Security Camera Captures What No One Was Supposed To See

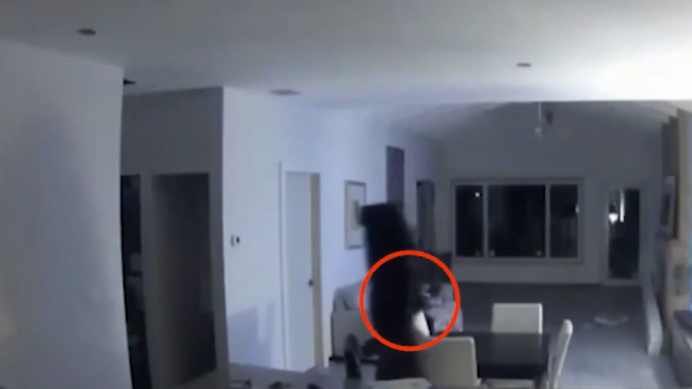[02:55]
This all is happening in the house while the owner is sleeping in the background on the couch. The thief comes again into the house to steal the keys to an Audi that was parked outside of the house.